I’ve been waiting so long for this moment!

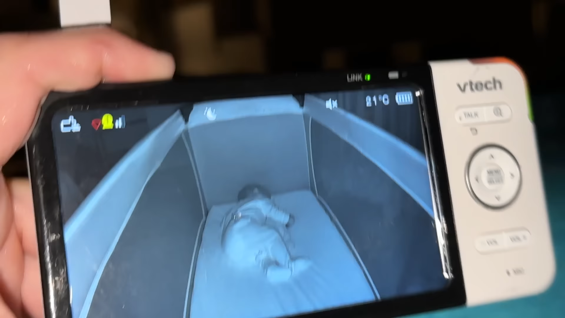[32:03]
Look at this view of your little boy chilling upstairs, passed out. Hey, let me get my beer.